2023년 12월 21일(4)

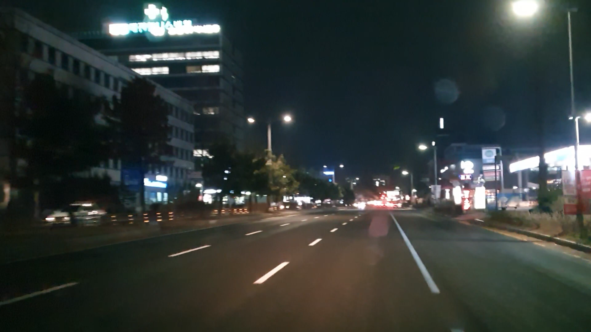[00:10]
500m 앞 정보 수집 구간이라도 솔솔 댕깁사.
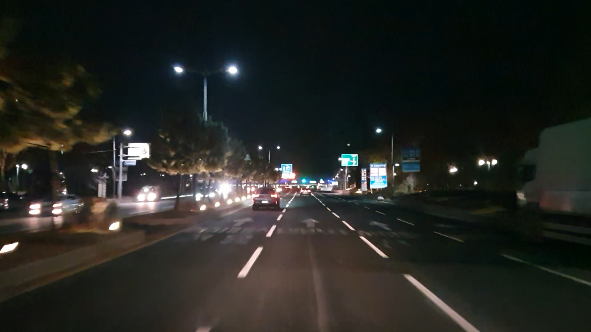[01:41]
잠시 후 고속도로로 진입하세요. 이어서 31m 앞 톨게이트입니다.